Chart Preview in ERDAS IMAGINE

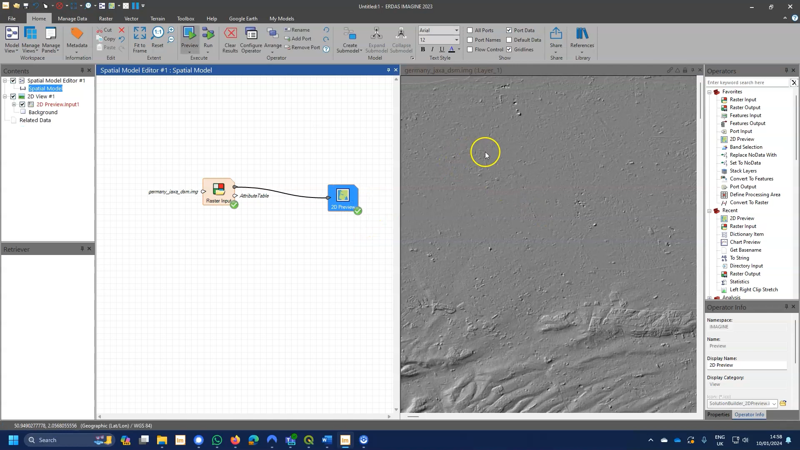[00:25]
Here we've got the 2D preview, we've got elevation data here,
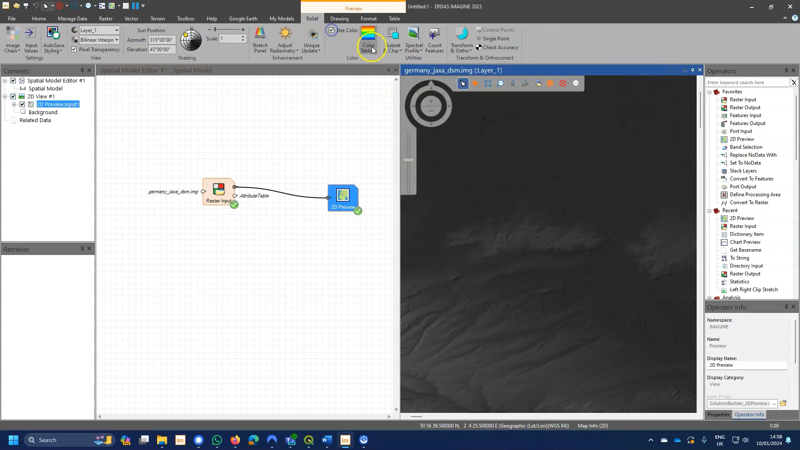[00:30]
and of course we can go to the image chain and minute plate the data there, and that's great. With version 2023, there's some more previews that have been added,